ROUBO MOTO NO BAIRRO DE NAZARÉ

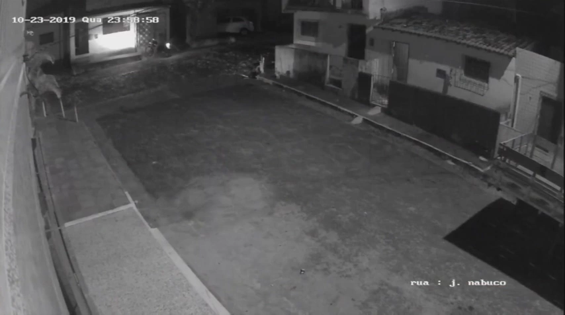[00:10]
A imagem mostra o motoqueiro chegando em casa. Era quase meia noite. Veja que um carro também para. Nele estão os assaltantes. Dois descem e já anunciam o assalto.
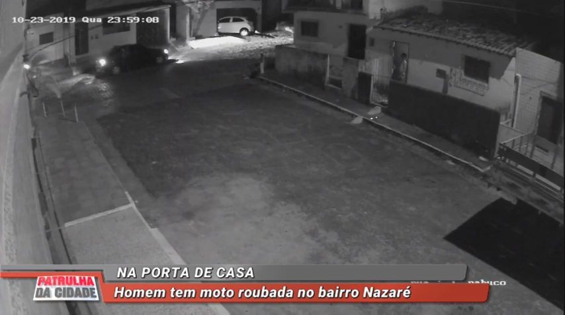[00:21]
Tudo aconteceu rapidamente. Veja que o rapaz que estava na porta de uma casa se assusta. É quando o bandido percebe e o ameaça. O homem fecha a porta ligeiro. Enquanto isso, os bandidos levam a moto que queriam. Tudo aconteceu aqui na rua Joaquim Nabuco, no bairro Nazaré.